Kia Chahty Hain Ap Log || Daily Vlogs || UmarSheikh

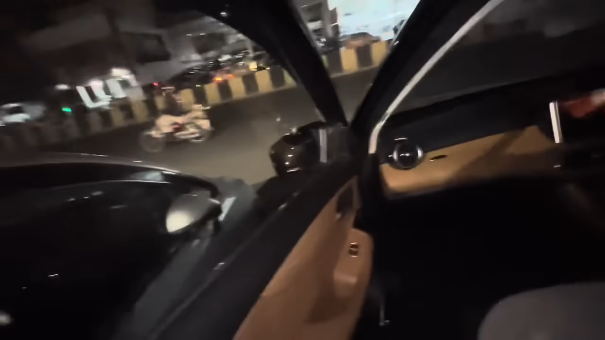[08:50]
और ब्लैक रंग है इसका, बेज इंटीरियर के साथ है,